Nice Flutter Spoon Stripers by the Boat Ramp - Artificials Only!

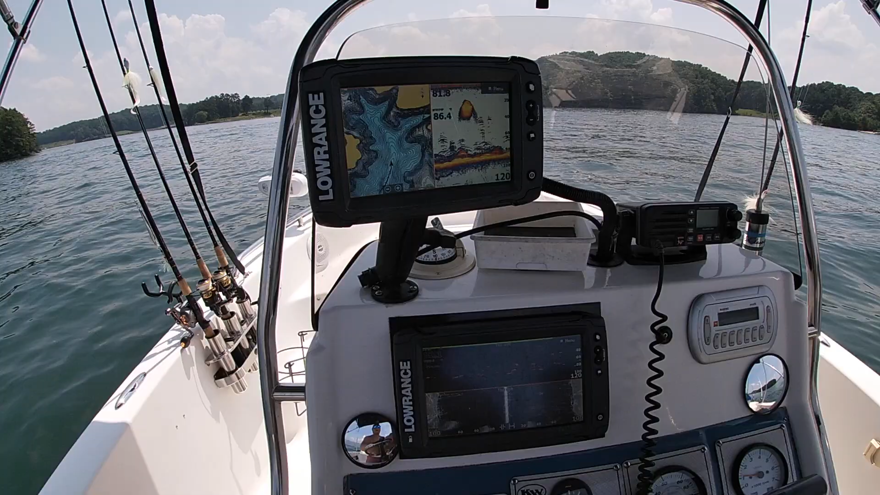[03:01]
Guys, here we are at Lake Lanier, traditional summertime pattern. Right here you can see we're pushing back off the main lake. This is what you want to call a bay or a ditch or a pocket. You're going to come in off that main lake and follow this back in here,
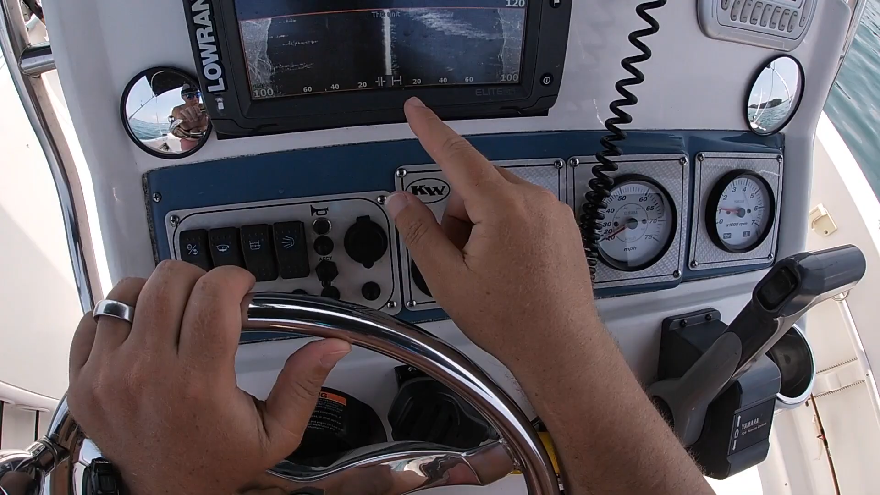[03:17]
and you're going to look for fish and bait concentrations, okay?
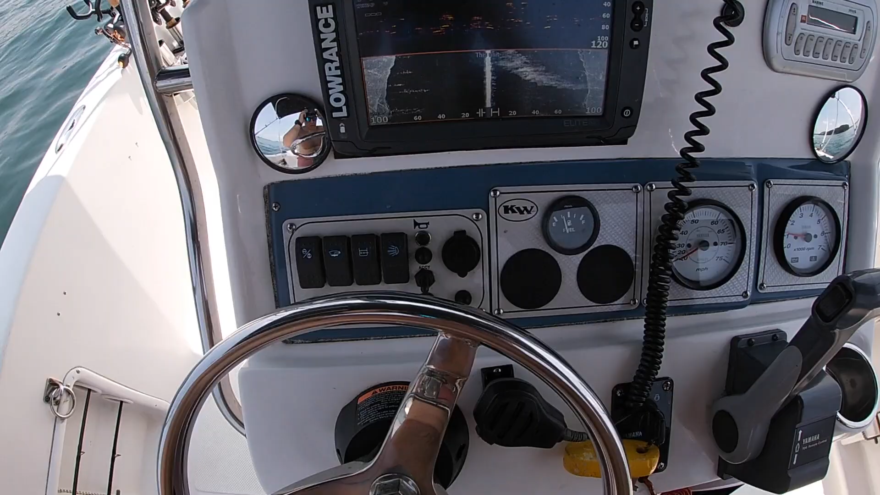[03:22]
And you're really just going to chase these fish and follow the trail to where it leads you to these fish, essentially.
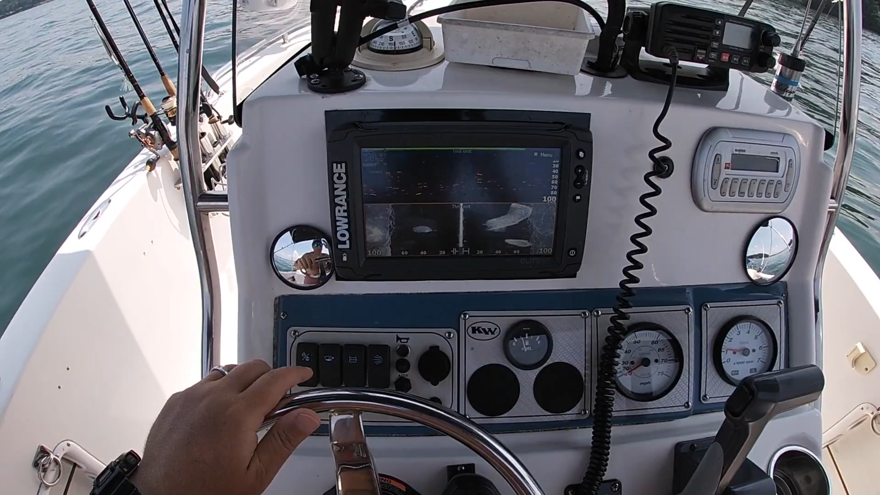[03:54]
you know, but on the weekend they may not be back as deep.
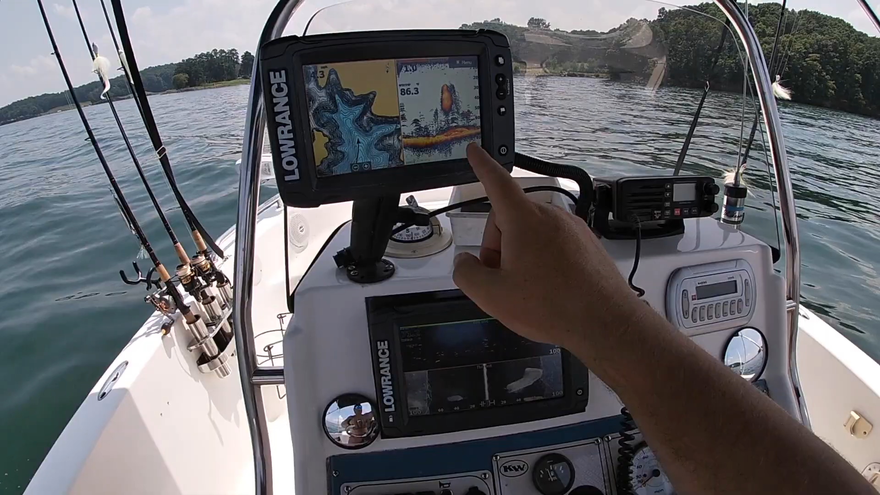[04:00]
But here we go, more bait, and then all of a sudden we could see fish. If we don't see fish, then we're on to do this at the next spot.